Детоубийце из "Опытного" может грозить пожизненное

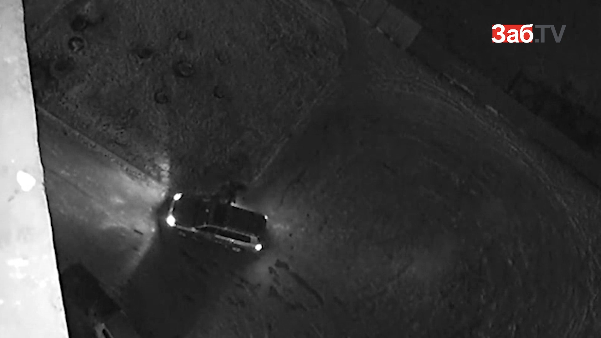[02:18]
После непродолжительной поездки злоумышленники высадили живой груз в районе поселка Ивановка и скрылись в неизвестном направлении.